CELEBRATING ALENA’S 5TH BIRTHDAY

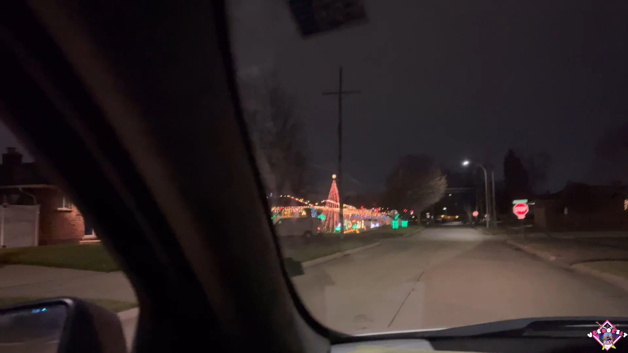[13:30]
They went all out with this house. Dang. Look, Lee.